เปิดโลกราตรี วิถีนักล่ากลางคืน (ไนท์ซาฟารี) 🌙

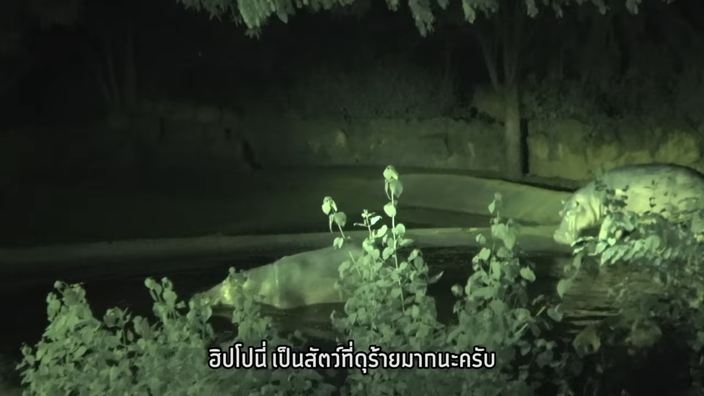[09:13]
ทิปโปรนี้เป็นสัตว์ที่ดูร้ายมากนะครับอย่างไรวะมันสามารถค่าจาระเคแล้ว